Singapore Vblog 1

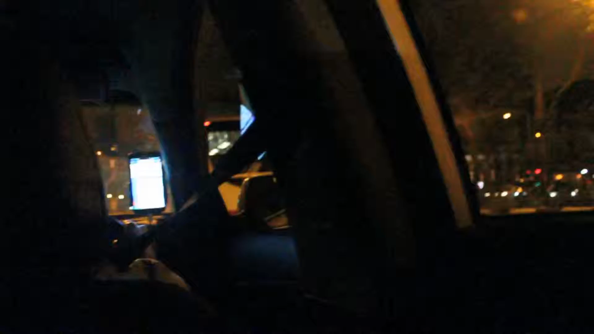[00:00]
A long journey, now we're on the taxi to Marriott, with the name change apparently.